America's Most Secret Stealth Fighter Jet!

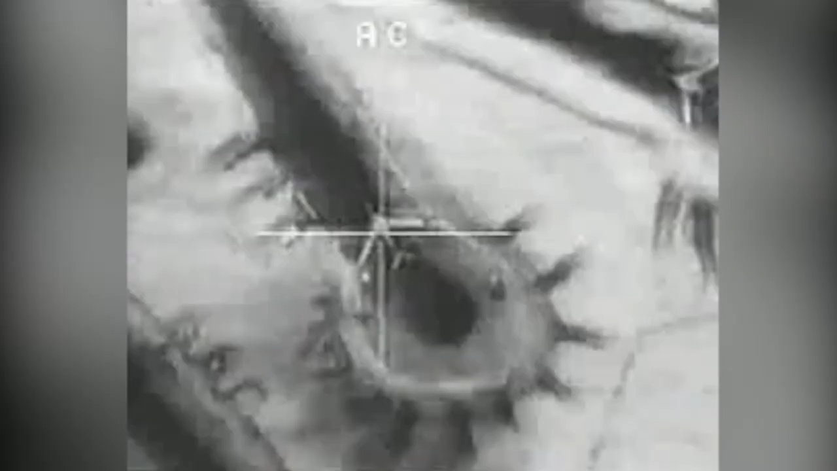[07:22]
Once the weapon has been delivered, the impact is recorded on the aircraft's internally mounted video system,